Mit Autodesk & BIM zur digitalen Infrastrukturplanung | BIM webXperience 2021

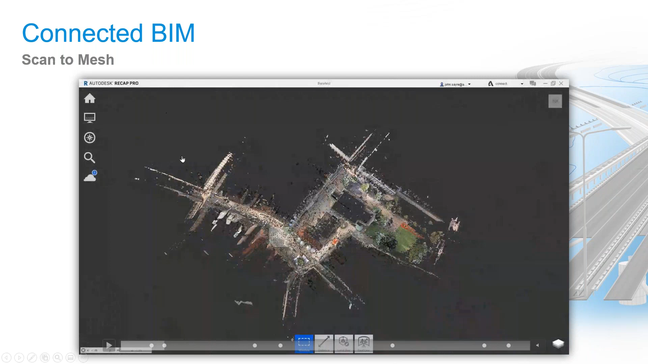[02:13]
Man muss die Daten ja irgendwie verarbeiten und zu Modellen oder zu etwas Reichhaltigerem verarbeiten.
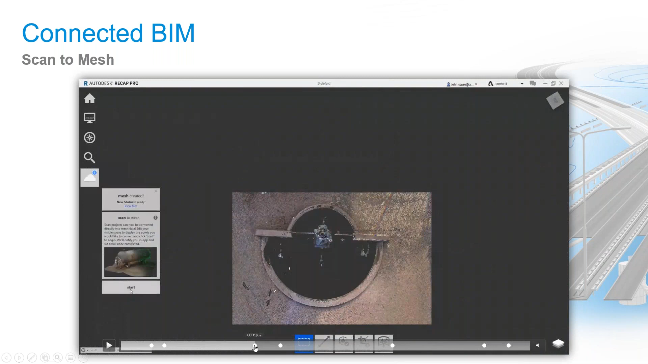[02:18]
Und dann nutzen wir unsere Cloud-Dienste zum Beispiel für,
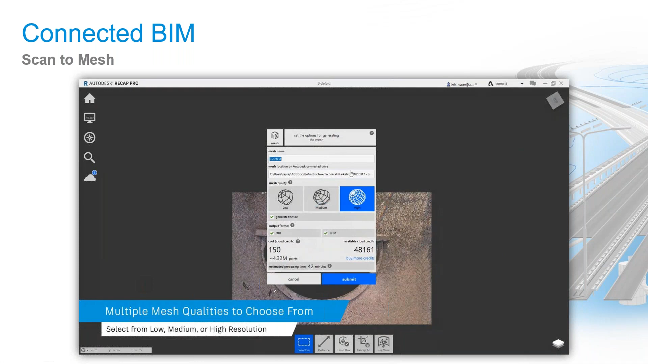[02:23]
weil im Hintergrund arbeiten dann 10, 20, 30, 40 Großrechner an den Daten, um ein Modell zu extrahieren aus den Massendaten, die erhoben wurden.
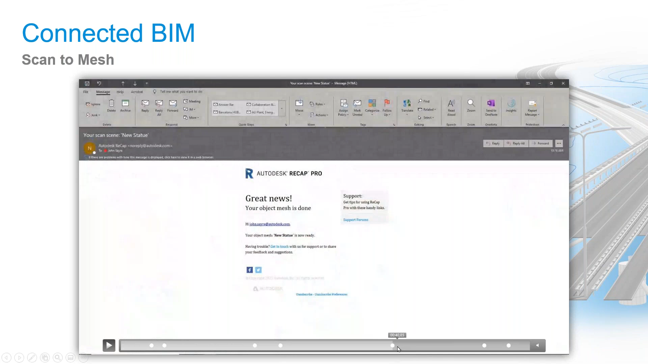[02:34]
Und am Ende, nach weniger Zeit und keiner Pause im Arbeitsalltag, weil sowas blockt gerne mal ein Computer, kriegen wir eine E-Mail und ein Modell zurück.
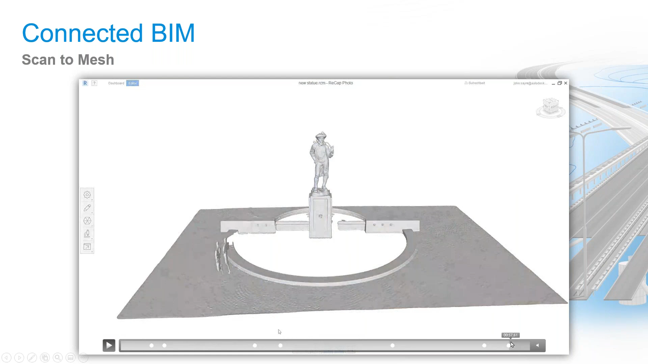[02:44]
Ein Modell, was wir dann weiter verarbeiten können, wie zum Beispiel hier diese Statue, diese sehr detaillierte, facettenreiche Statue, die ansonsten sehr, sehr lange hätte modelliert und in die dritte Dimension gehoben werden müssen als Modell.
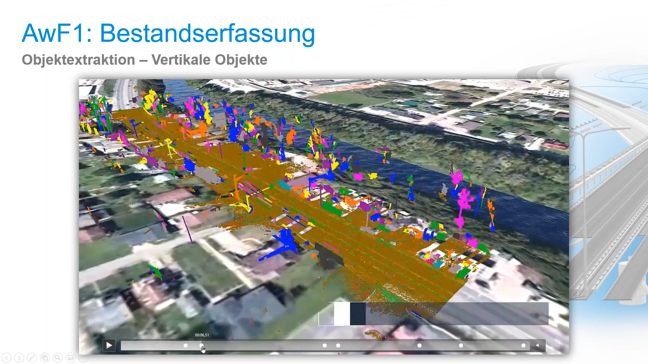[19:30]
Danach muss gearbeitet werden mit diesen Daten. Unterstützen wir uns zum Beispiel auf Objektextraktion. Da wird nicht geguckt, was eine Lampe und was eine Ampel ist. Es wird anders geguckt.